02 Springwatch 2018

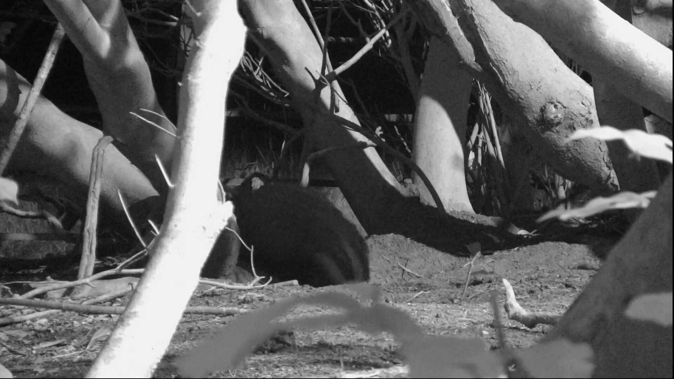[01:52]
They'll do a lot of this all the way through the year. They'll be wanting to get any rubbish out of that set.
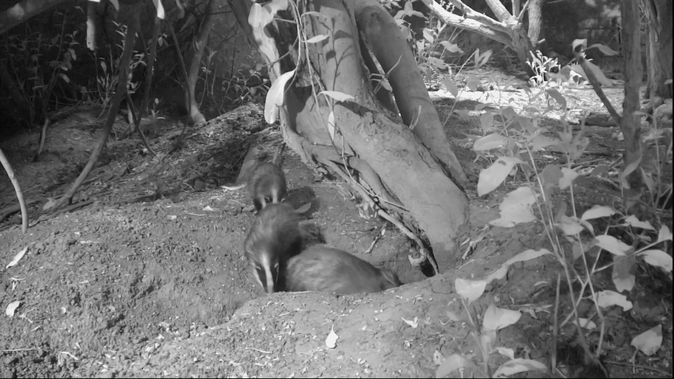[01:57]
Two cubs in that family. And we've seen a lot of activity from those cubs, a lot of playing, a lot of scratching.
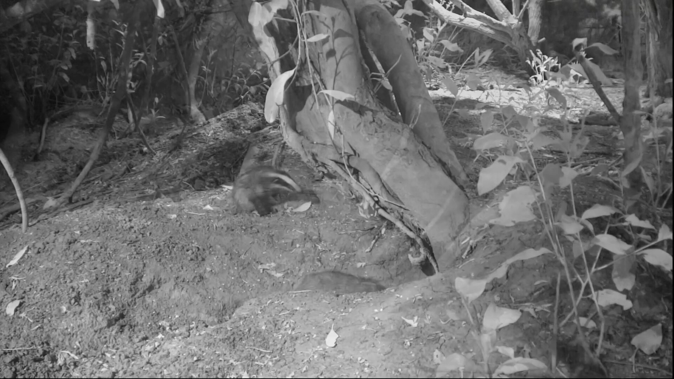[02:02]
And we've got a little bat flying through there as well. We didn't see anything of Mark last night, though. I mean, we saw him on the show. He said hello and he seems to have waved goodbye.
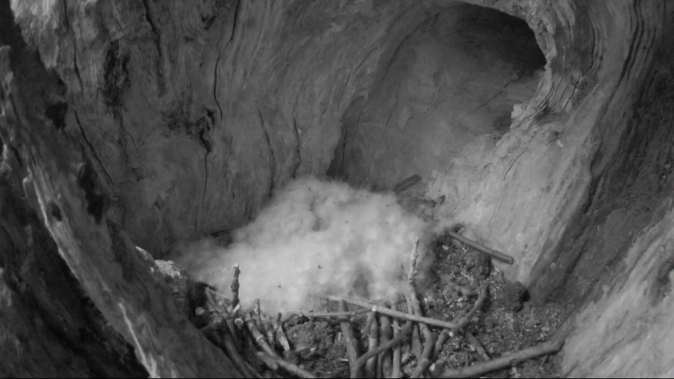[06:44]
She's putting in at least a 22-hour stint, this female. And we think that hidden under the down, she has as many as 15 eggs.
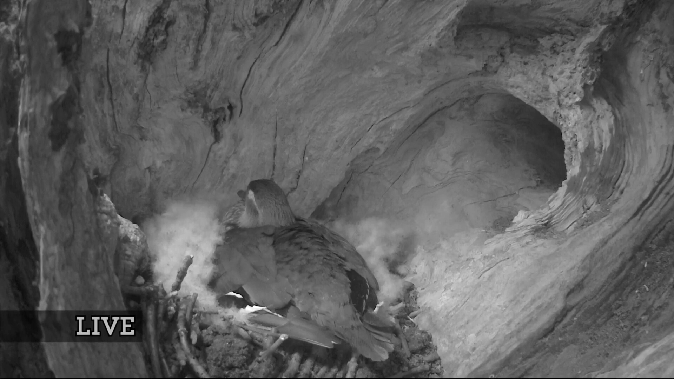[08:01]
It is a big clutch. And now, initially, we thought it might have been a case of egg dumping, i.e. when a female will sneak into another female's nest and dump some of her own eggs there, because they don't typically have a clutch that large. But we've seen no other females around. In fact, we've seen very little of the male, but that's typical once he's got the nest going.
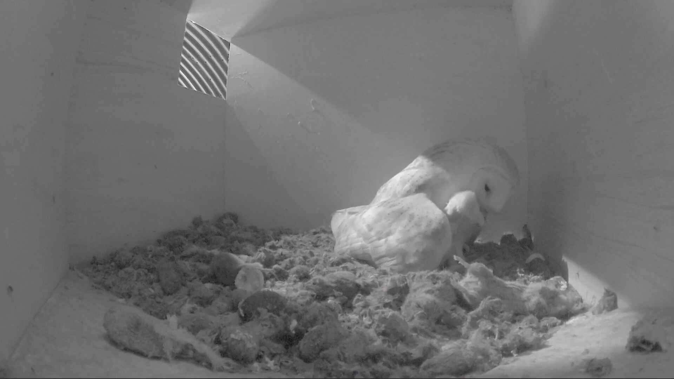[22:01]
They were all different ages. 9 days old, 4 days old, and 1 day old.
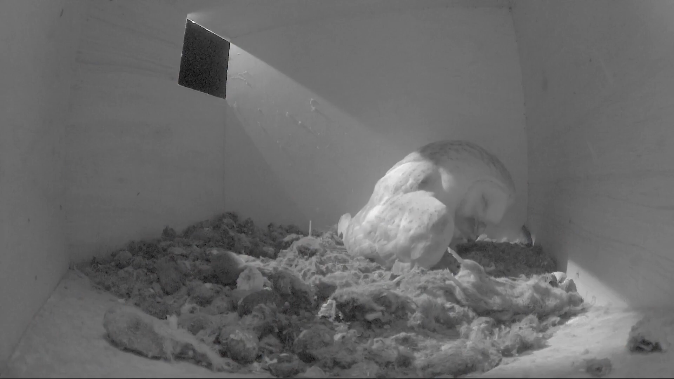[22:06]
This year, this is what we see. Still on eggs.
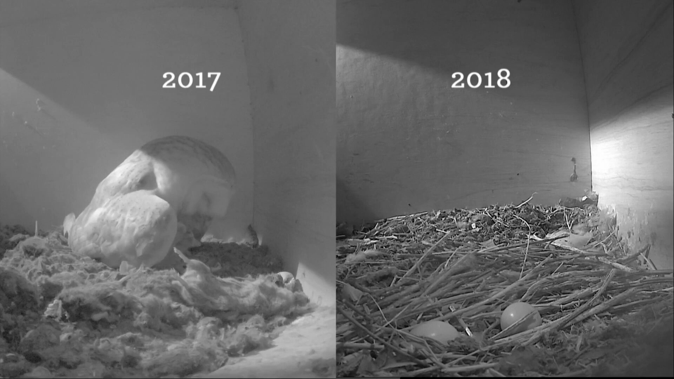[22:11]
And in fact, there's only one pair that are on eggs. Last year, I think there were 4 pairs that successfully hatched their eggs. So it's a big difference.
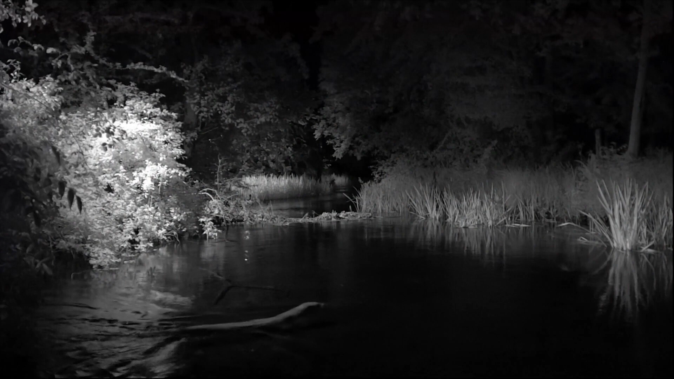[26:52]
And on a different night, another shot, fleeting admittedly, but this is an otter. Who knows what we might see over the next few weeks on this camera.
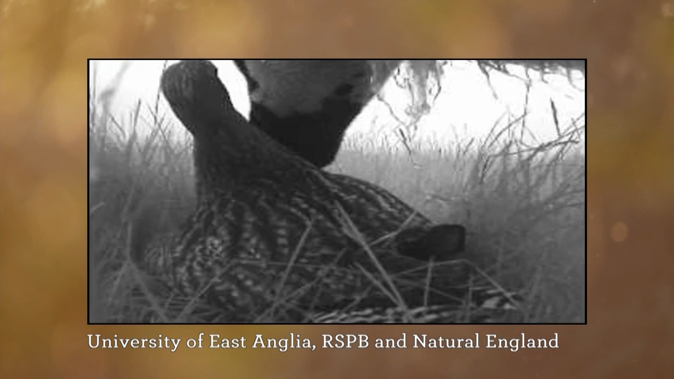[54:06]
Now, you may think it's just being curious and wondering what the curlew's doing, but look, as soon as the curlew's gone,
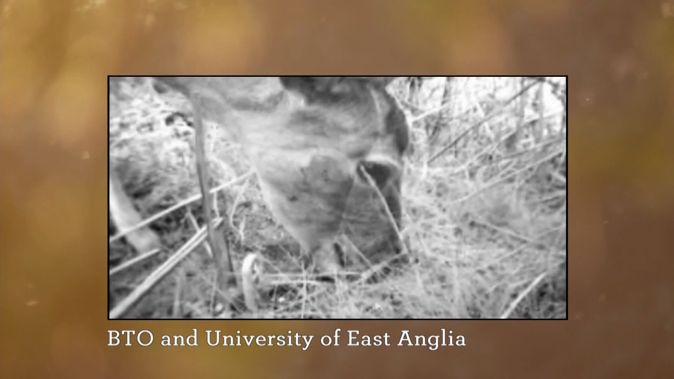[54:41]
What's the predator? It's a fallow deer.
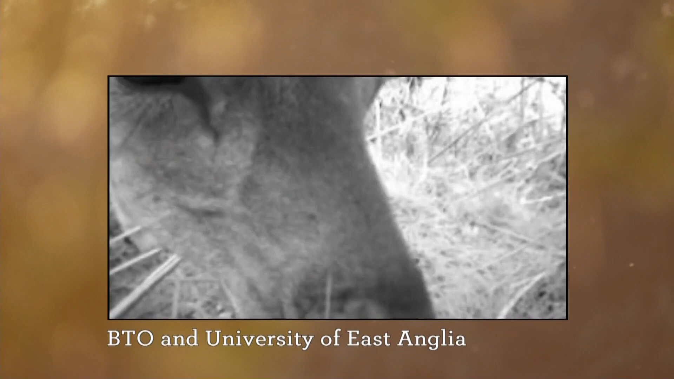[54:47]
So the fallow deer is sniffing out that nest, and eventually, it eats the egg. And it's not just fallow deer that have been seen doing it.